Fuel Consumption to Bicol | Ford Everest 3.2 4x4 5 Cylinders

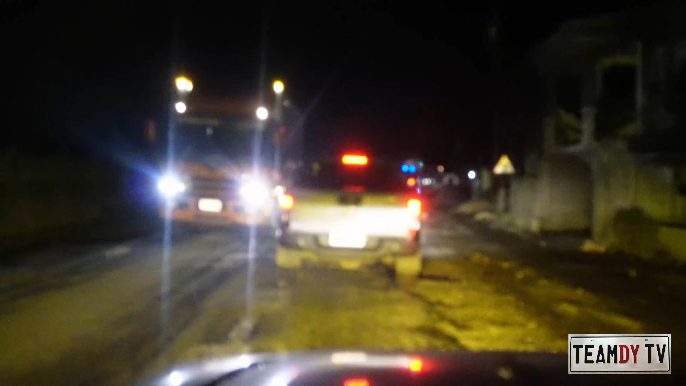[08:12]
Ugly Before Dito Dito sa Part Na to Usually Smooth Sa area Na to Mabibilis Pang Ang takbo Namin Dito Madalas But Right now Look at that Sobrang Magdadaan Dang Diyos ko Lord Yari Ang Suspension Natin Dito Okay Nandito na tayo So Ito yung Main road Again Sorry Parang Nairapan Magfocus Yung camera Kasi Madilim Okay Ayan Yan yung main road
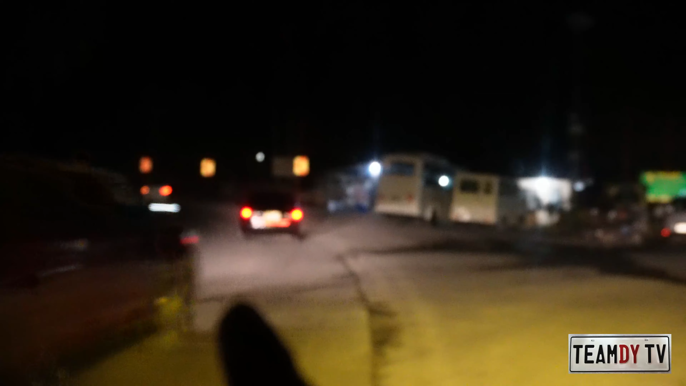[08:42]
Pakaliwa Okay Ito yung Paakyat dun sa sinasabi kong shortcut Ito yung sinasabing Pinaka-challenging na
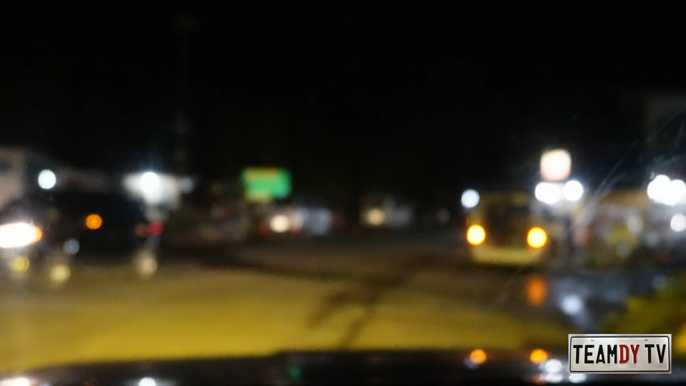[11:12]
Panuorin nyo Kasi medyo Interesting Itong part na to Dito sa Eme Kasi May mga Difficult Corners Talaga dito Ayan So Mag-uumpisa na Dati Ang mga bus Nakakaakit dito Pero Hindi na Lately Hindi na Hindi na nila Pinapayagan Ngayon Kung first timer ka Naman dito You have to make sure Number one Condition yung Sasakyan nyo Okay Ito Umpisa na Umakyat And Ikaw
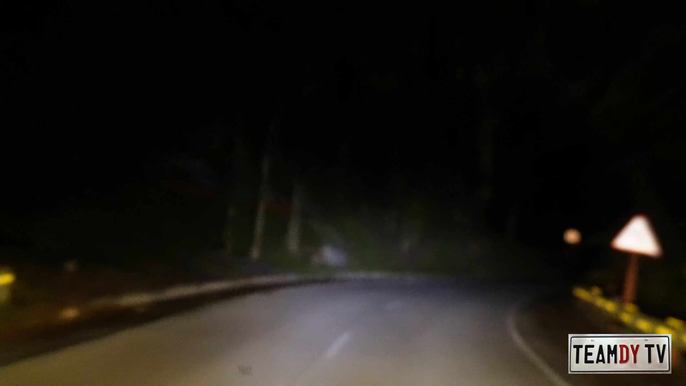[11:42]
din Kailangan Medyo Experienced Driver Kapag Dating sa Maning Pering Ayan Yan ang Pinaka First Na Liko Okay Always Take the Wider Turn Okay
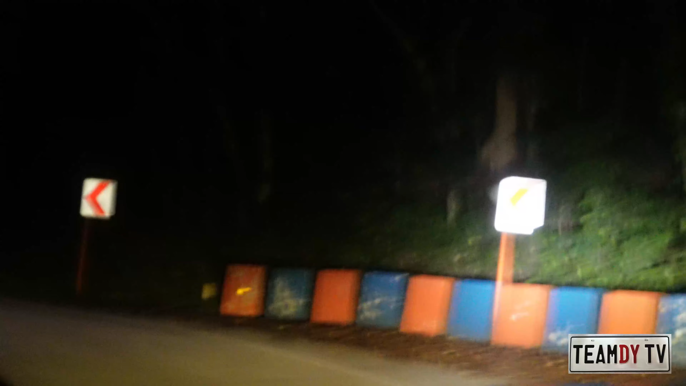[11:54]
Dito Dito Dito sa pinaka Outer Tapos Road Courtesy Priority
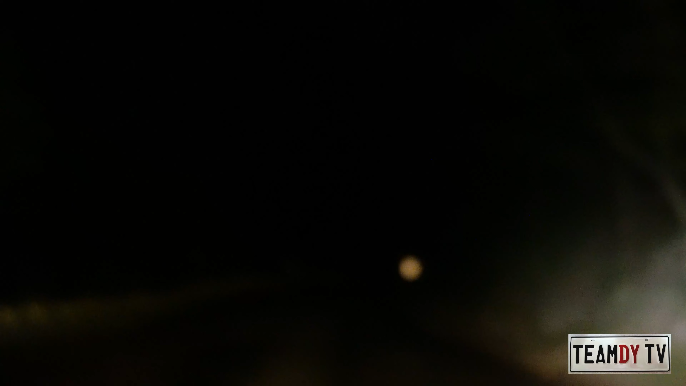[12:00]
Po Lagi Dito Ang Going Up Ayan So Ako Ako
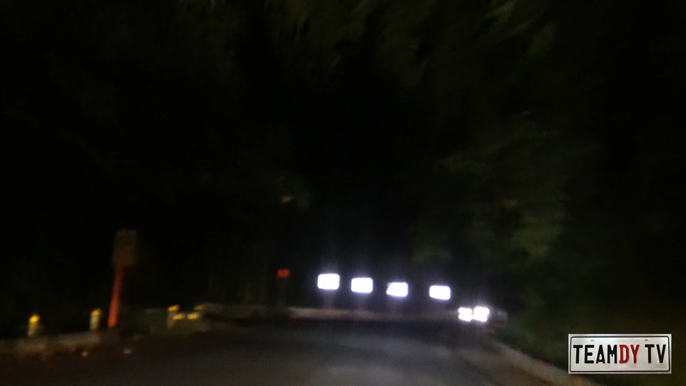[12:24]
Ako naman With the Everest Kaya May pay attention Kasi Ito na yung pinakang Siko Kung tawagin